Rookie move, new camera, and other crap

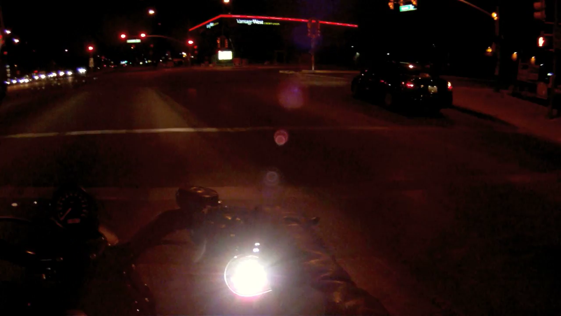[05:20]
one of the things that I can do with it is use it for another angle when doing my video vlogs. Because I can take the audio from the drift and just use that as the, the baseline audio for the entire video. And then, so it doesn't matter, I'll just mute the, the audio from the, uh, from the contour. And it will give me the option of having a secondary angle, so I can change the angle every once in a while.